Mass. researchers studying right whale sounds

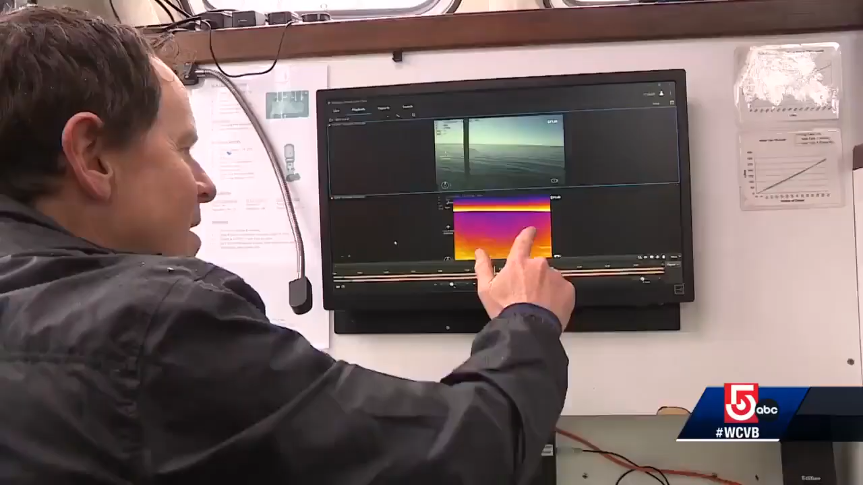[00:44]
But that means when the weather gets bad, the right whales essentially disappear.
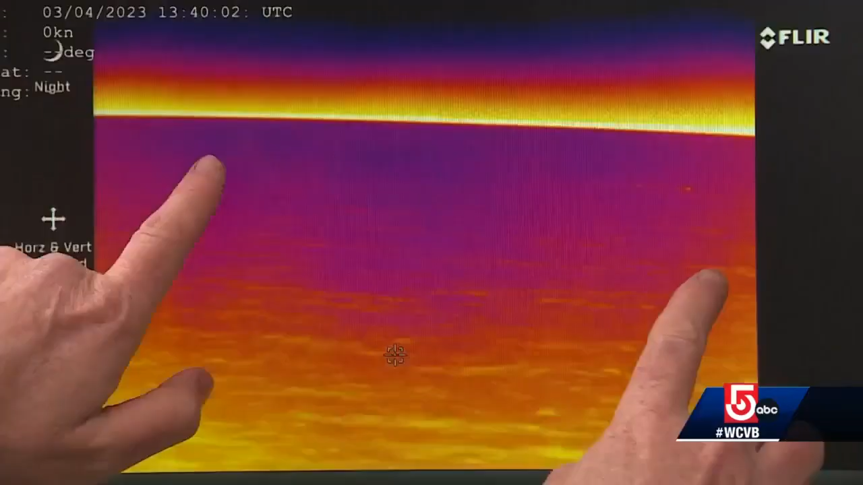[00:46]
There's actually two whales here and here.
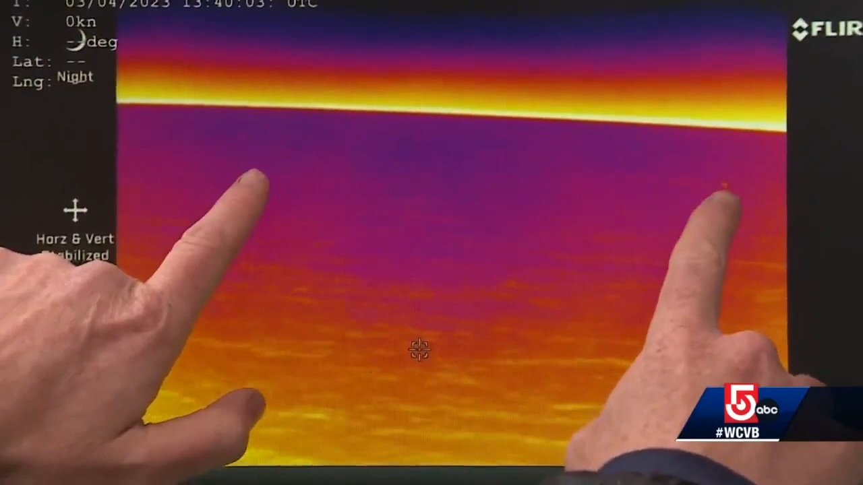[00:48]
The scientists are also experimenting with thermally tracking the heat of whales' breath sprays and trying to detect the gases given off by the microscopic food sources they rely upon.